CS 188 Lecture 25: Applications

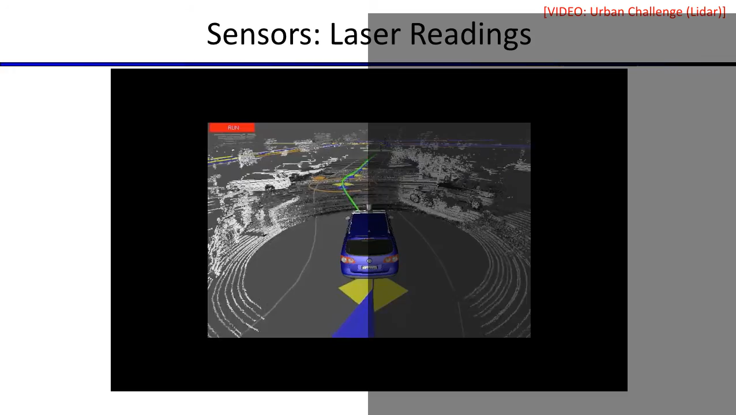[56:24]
where are the other cars, how do I think they're going to move, and so on and so forth. And so, yeah, here's another thing using LiDAR, and we have a bunch of different videos like this.